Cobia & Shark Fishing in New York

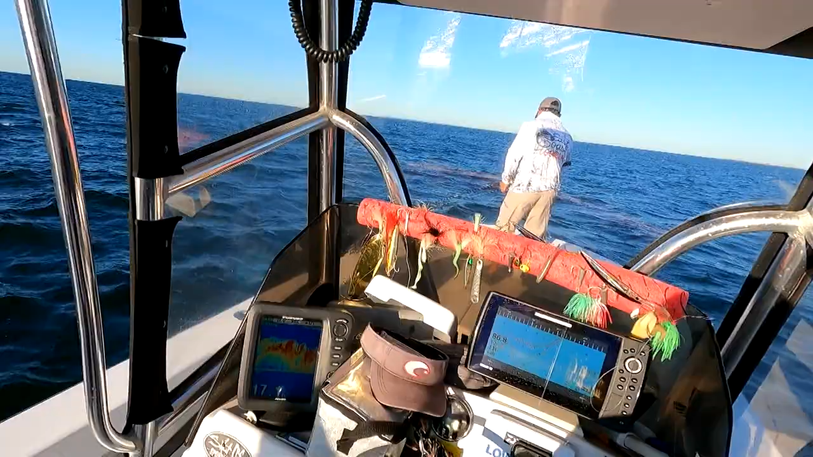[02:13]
Look at a bait under this boat. Holy cow. It's reading 23 feet.